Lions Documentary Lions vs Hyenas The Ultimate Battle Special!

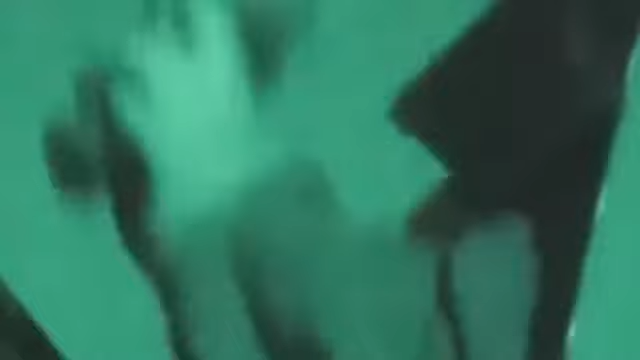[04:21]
Tom Maddox is counting predators in the Serengeti.
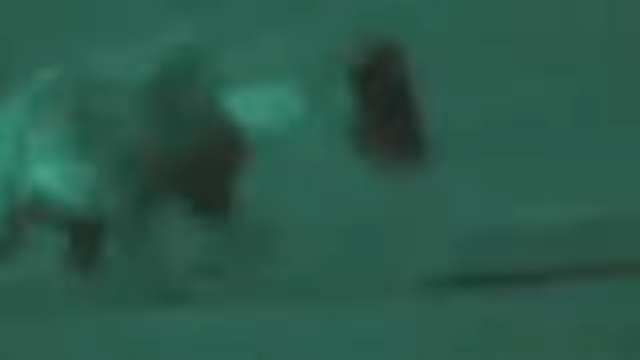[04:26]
He too thought the Maasai land was empty of lions and hyenas, as they're never seen by day.
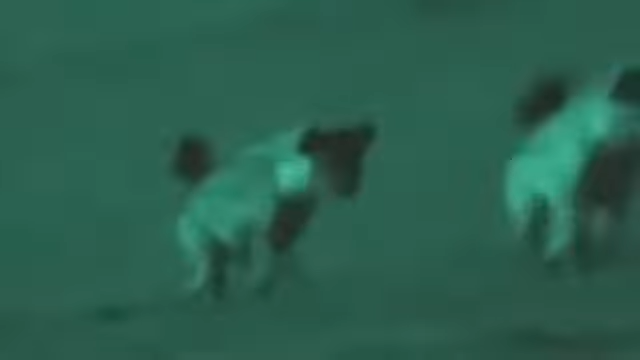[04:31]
But Tom soon got a shock. Now he prefers to make his observations from the safety of his Land Rover.
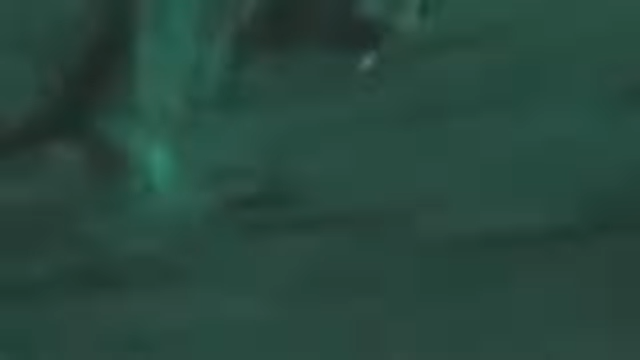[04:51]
There's also a lion on the tape and it's fighting with the hyenas, and there's all this big commotion over this kill. And we play this tape on speakers on top of the car.
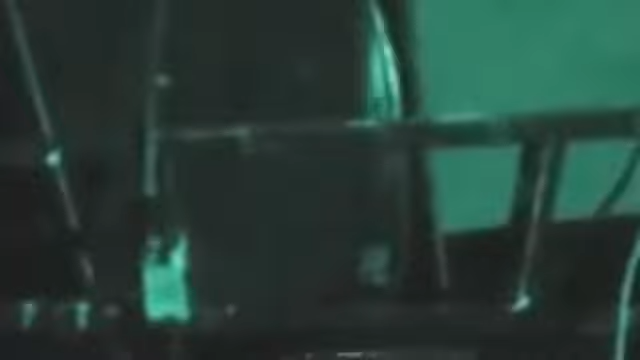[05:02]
And because lions and hyenas both rely on scavenging quite a lot in their diet, when they hear this tape,
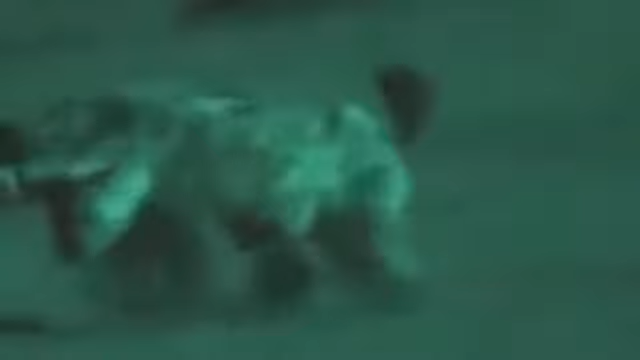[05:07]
a lot of them will come in and they'll investigate it, thinking they're going to get a free meal.
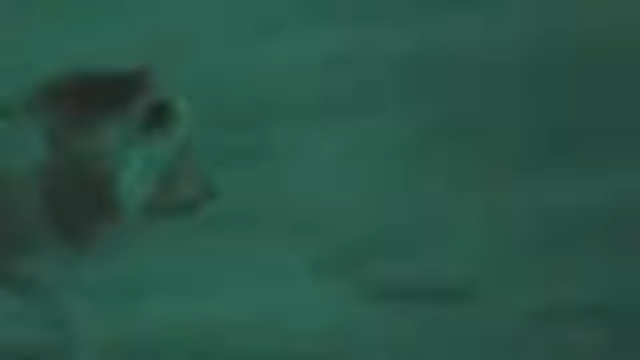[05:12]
It was amazing where they come from.
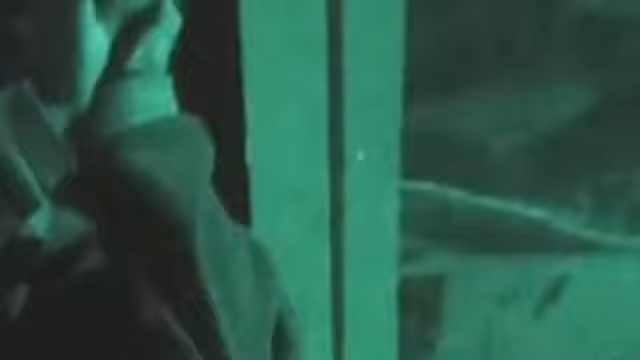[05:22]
And then it was equally amazing once the call-in's over, once they decide to go back undercover,
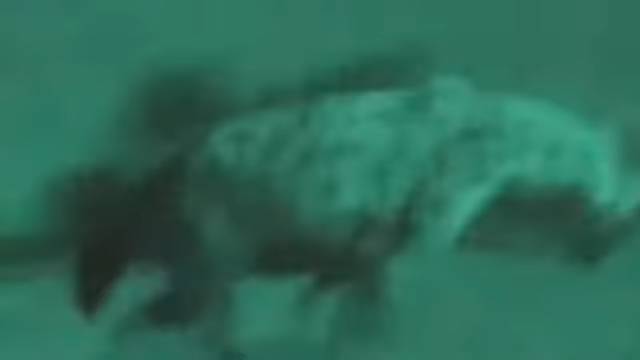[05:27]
usually about the time that the Maasai are starting to come out of the bomas around 7 o'clock, again, the lions will melt straight back into the bushes. 1 minute the lion's there, the next minute it's gone completely, and I know it must be sitting there somewhere, and they're so hard to find again.
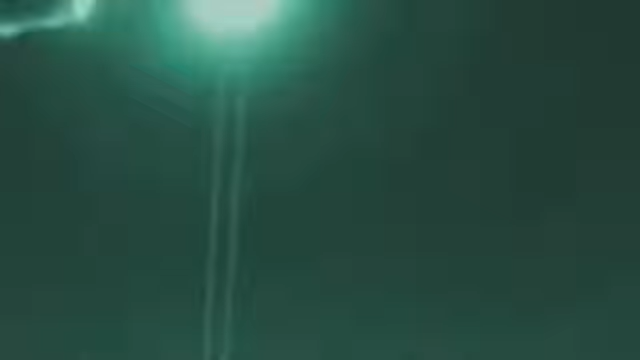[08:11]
It's a really exciting scene. There's a hyena running in front of me on the road right now.
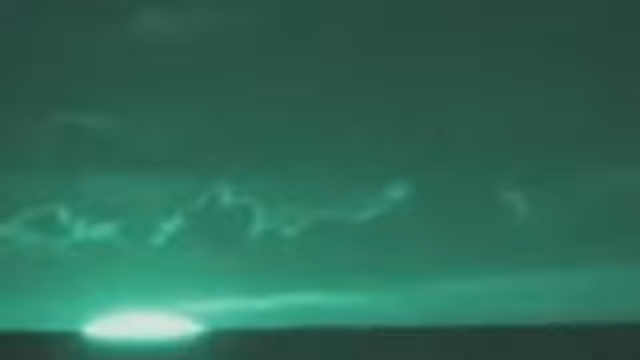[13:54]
Suddenly, the landscape is illuminated as if by searchlight. Even so, humans can still only just pick out shapes.
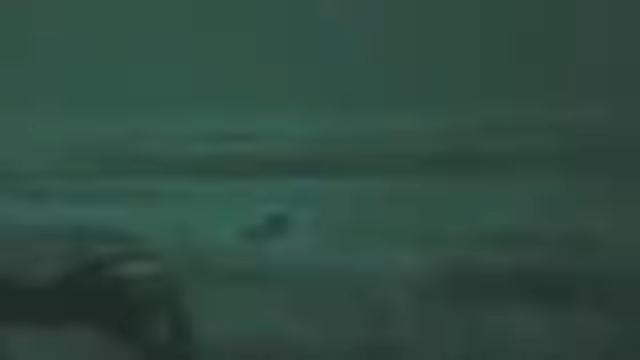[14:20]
The camera reveals crouching lions invisible to the naked human eye.
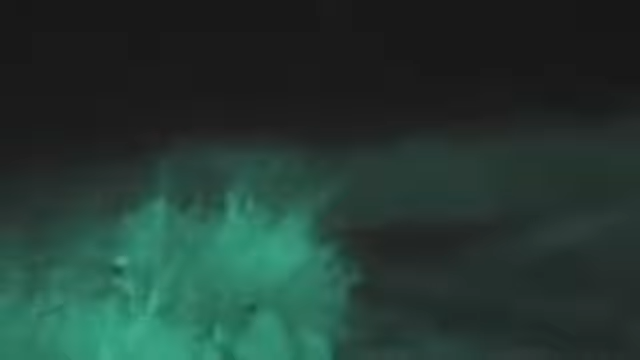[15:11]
One crawls into position to jump a victim.
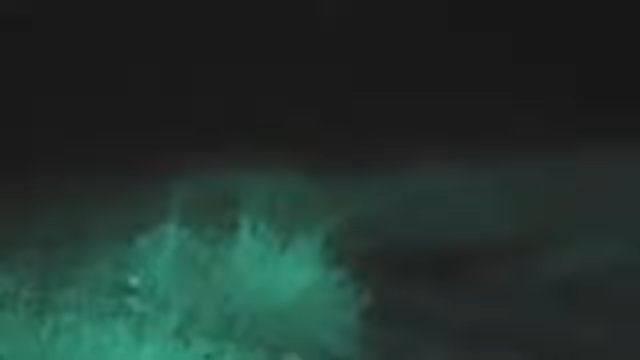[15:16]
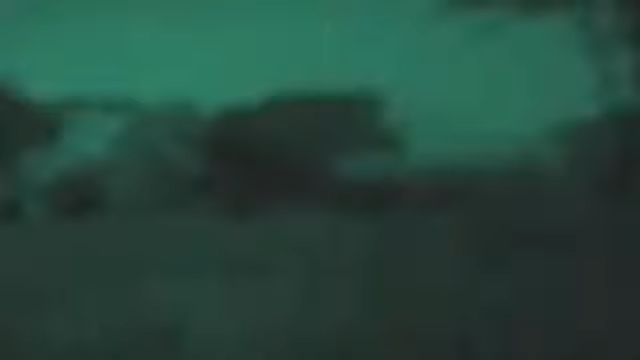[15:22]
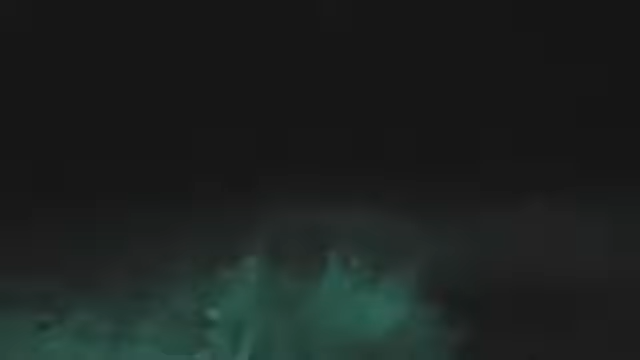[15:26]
A quick dash and it's soon over.
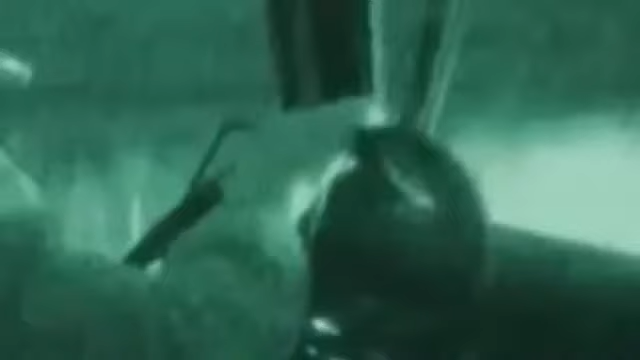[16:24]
I think I can hear a kill off in the distance, so I'm going to go in that direction. It sounds like there's lions coming in as well. Paula White's night vision goggles work because they and the camera see in the special infrared headlights of her Land Rover.
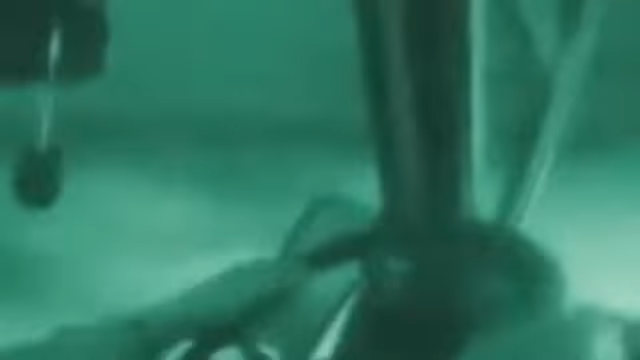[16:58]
I think the ability to use this sort of invisible light to observe animals, nocturnal animals, in their natural environment is really quite a breakthrough for research. Certainly I didn't begin to see the full range of hyena behaviors until I started coming out at night and using this sort of special equipment. It was very frustrating to me otherwise, because as dusk was falling and my own ability to observe them was, you know, ending, I knew that the hyenas were just beginning to wake up and just beginning to, you know, start their day, as it were, but I was left out of it.
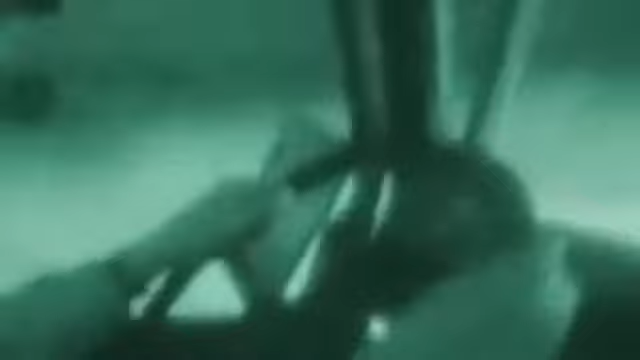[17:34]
So now, as I'm able to follow them and observe them, I've seen things that I've never been able to see before.